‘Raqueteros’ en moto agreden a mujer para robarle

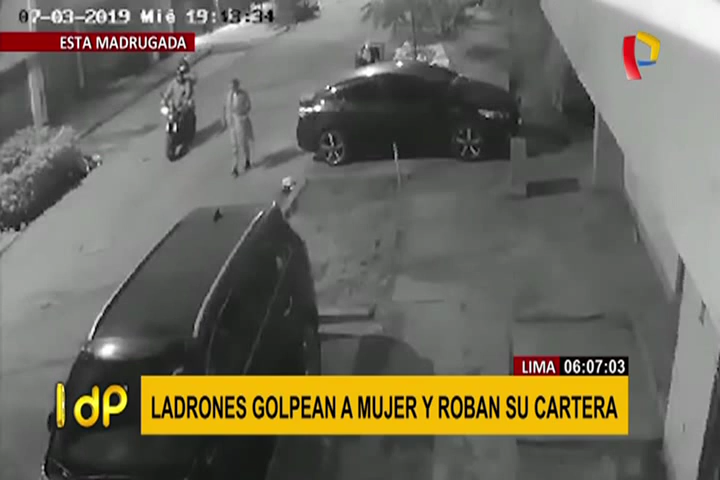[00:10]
Ella estaba caminando tranquila rumbo a su casa. Aparecen estos sujetos en moto y uno de ellos se baja, la empuja y se lleva su cartera. Nada pudo hacer ella. Trató de recuperarlo, pero nada. Estos sujetos se volvieron a subir a su moto y se fueron. Qué bravo, de verdad. Caminando tranquilamente por esta calle y aparecen estos sujetos y nada puede hacer esta muchacha.